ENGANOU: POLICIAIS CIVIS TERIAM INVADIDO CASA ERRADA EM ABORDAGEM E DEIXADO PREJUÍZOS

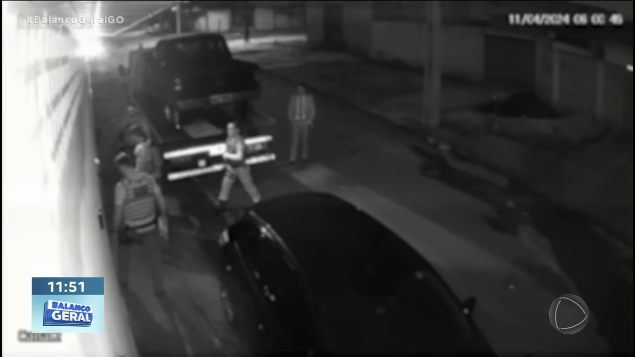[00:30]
Olha aí, ó. Olha aí, os policiais chegaram ali durante a madrugada. Aí você percebe que eles bateram com a ferramenta e depois eles utilizaram ali um outro instrumento para entrar.
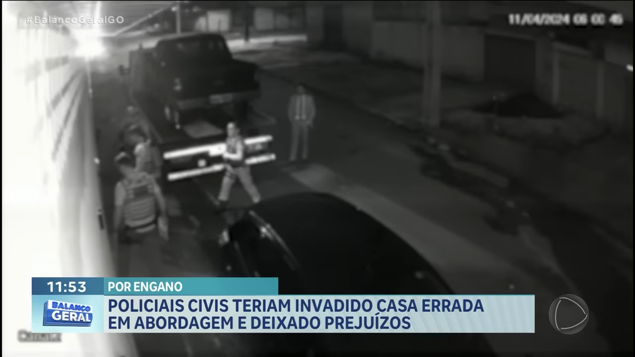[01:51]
O horário é 5h59, quando quatro policiais civis, essas são essas imagens, quando os quatro policiais civis acompanhados de um advogado, que se apresentou como advogado, chegam na casa. Eles batem o interfone às 5h59. O morador contou pra gente, que fez a denúncia, contou pra gente o seguinte, Olores, que ele, a esposa e os dois filhos, um de 3 meses e outro de 9 anos, estavam dormindo tranquilamente quando eles foram acordados pelo barulho do interfone.